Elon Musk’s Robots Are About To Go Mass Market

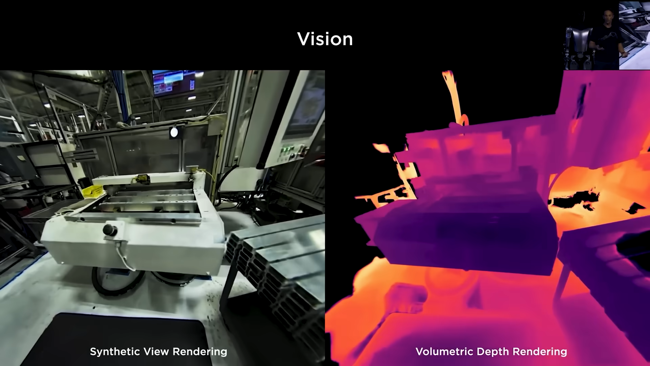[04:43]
Here, Optimus draws from Full Self-Driving's vision system,
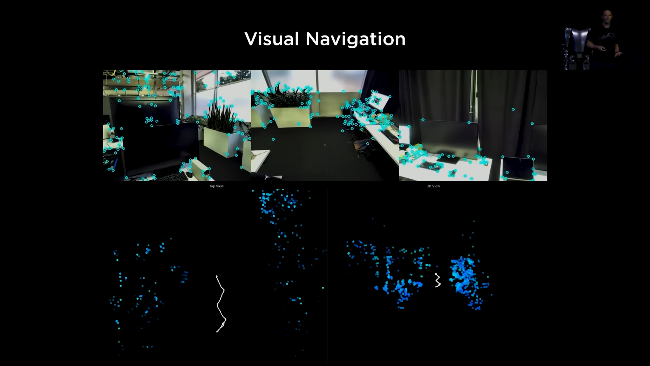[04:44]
using onboard cameras to map surroundings in real-time, avoiding obstacles like furniture or people.
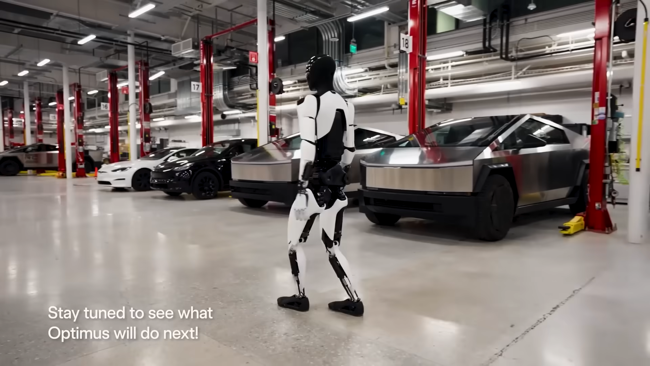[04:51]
The robot employs simultaneous localization and mapping techniques,
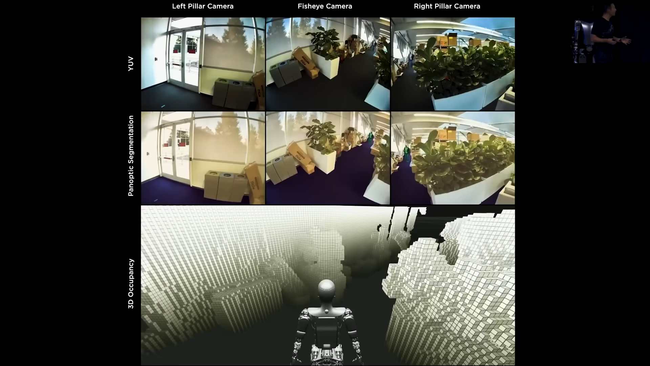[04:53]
building 3D models of its environment while moving, much like how Tesla vehicles navigate roads.